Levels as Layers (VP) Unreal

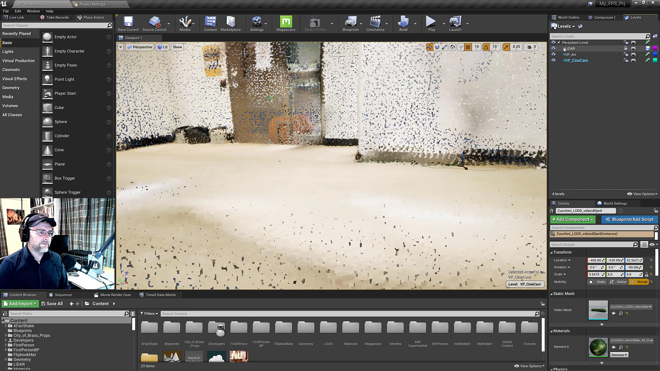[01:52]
And it's really nice. You can scan an entire area.
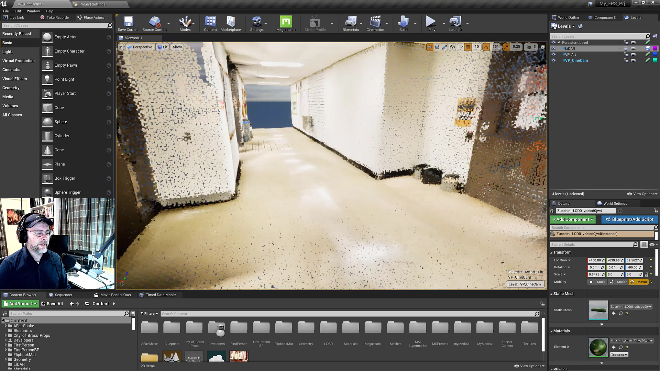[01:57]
And whether you're using it just for measurements. Or to lay out your track.
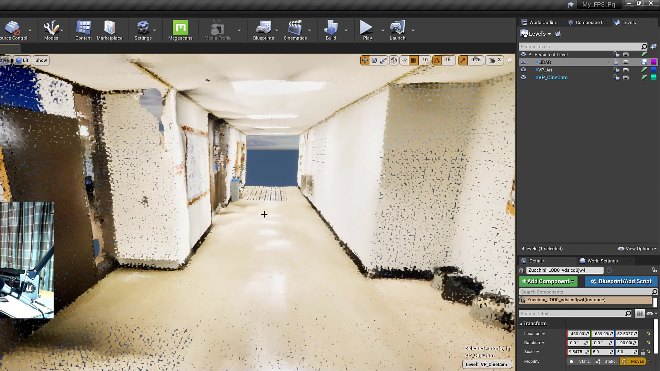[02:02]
For where you're going to do a practical shoot with virtual production. You can then freeze the LiDAR. So that you don't select it by accident. And then build on top of it in Unreal.
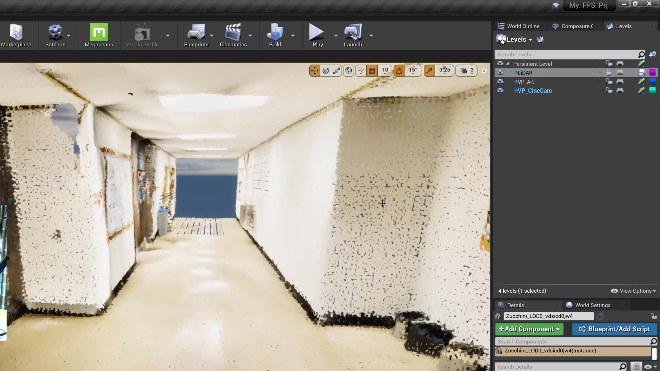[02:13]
Or just lay out cameras. But it's also great just that you can hide the level of visibility.